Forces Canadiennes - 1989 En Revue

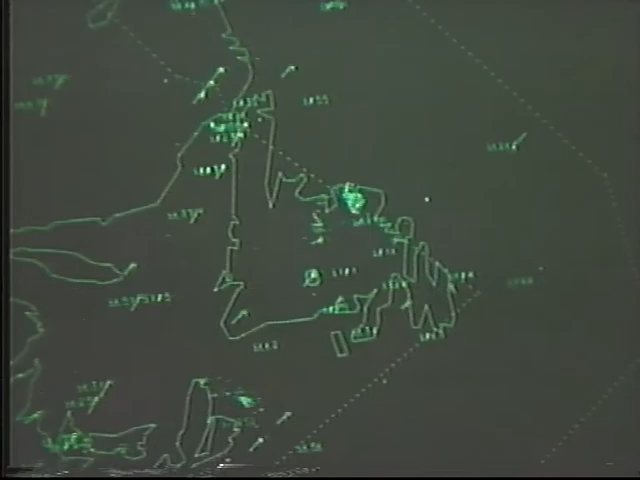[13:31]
Ce réseau est capable de détecter des menaces aériennes ou spatiales, comme des bombardiers et des missiles.